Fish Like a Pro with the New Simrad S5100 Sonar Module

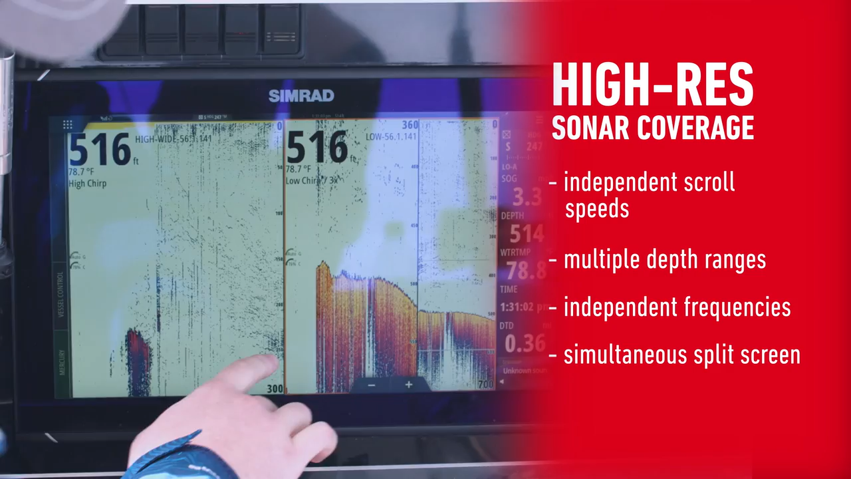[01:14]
hone in and dive into what's happening with the bottom and the midsection and the top section of the water column to see all three levels.
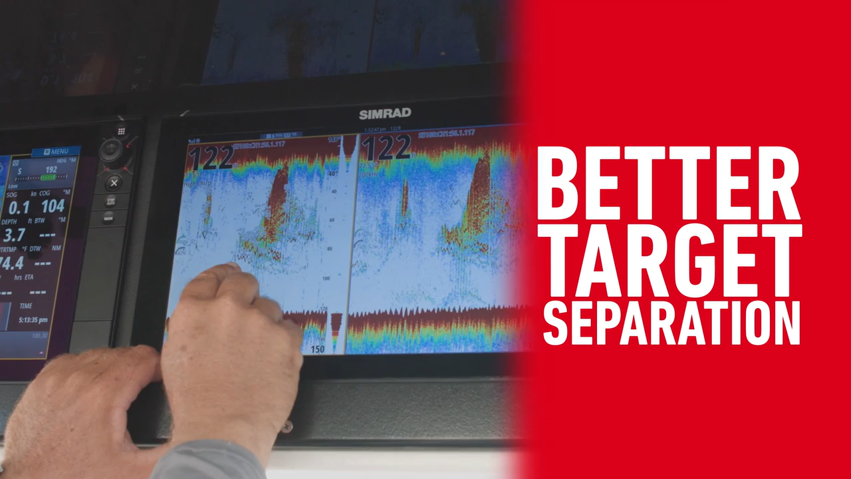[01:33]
I could see the sails on the side of the bait ball and know where to put the boat so that the fish are underneath the baits.
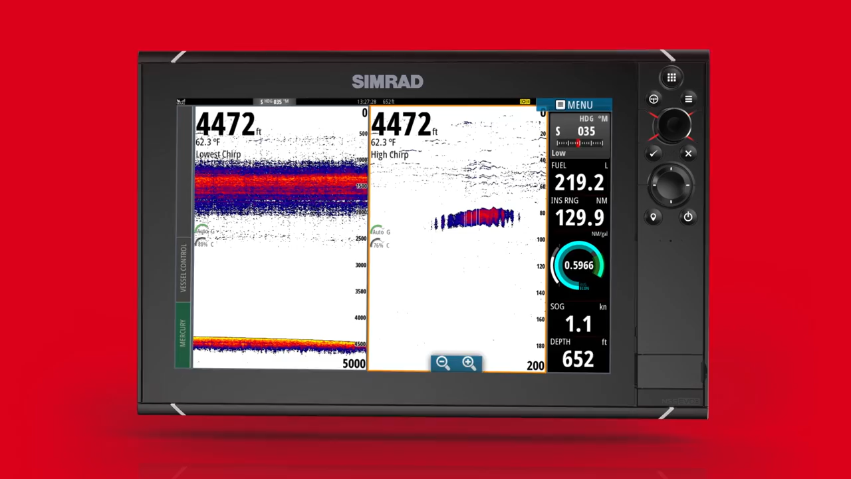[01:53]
On screen: water 62.3°F, speed 1.1 kn
I thought we saw a fish and then we got a bite immediately. You didn't think so. You saw one? It was him in 1,500 feet.
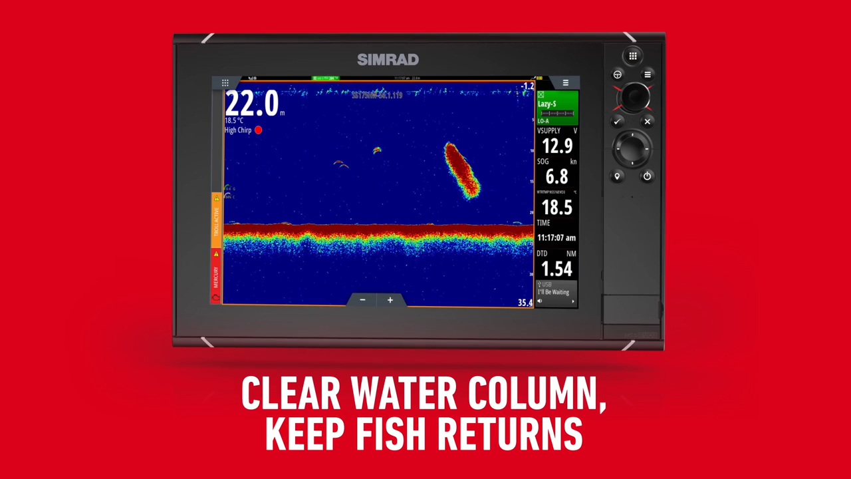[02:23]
On screen: depth 22.0 m, water 18.5°C, speed 6.8 kn
It's separating a lot more fish, cleaning the water column up, making it to where I can pick out smaller targets and maybe stick it out of the spot for a little bit longer knowing that there's a wahoo under the boat.